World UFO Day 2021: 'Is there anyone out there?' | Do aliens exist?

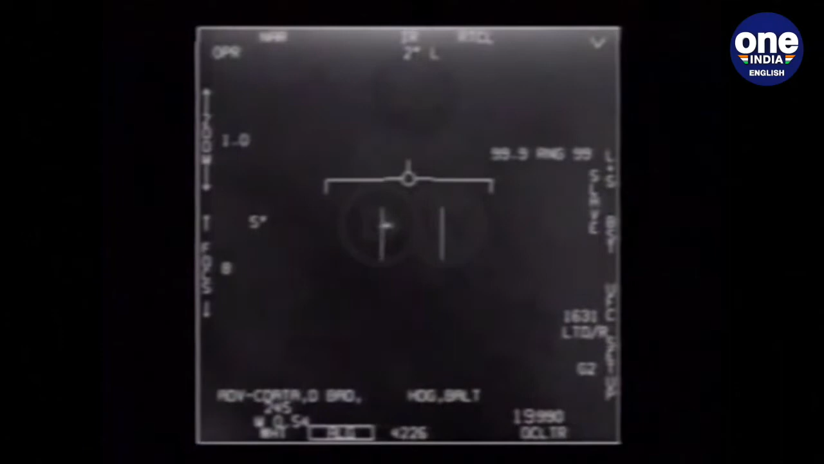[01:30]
it shows what dietrich and three of her colleagues encountered off the coast of san diego california it is just one of dozens of encounters by other pilots they're all categorized
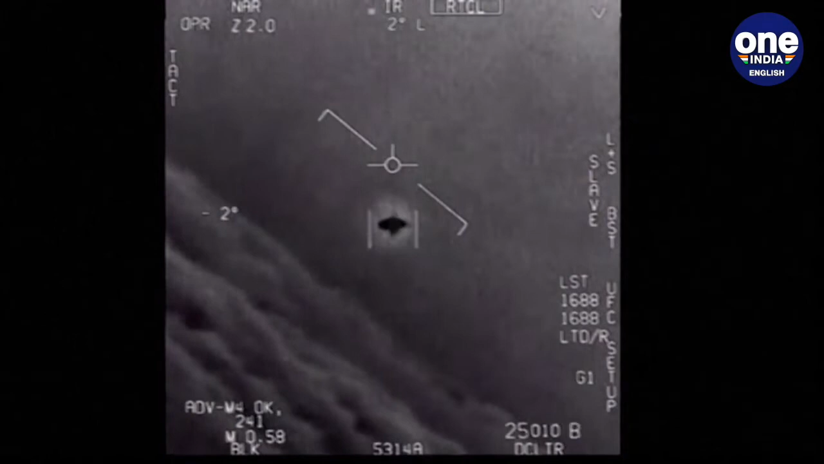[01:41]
as unidentified aerial phenomena or uap meaning the pentagon has no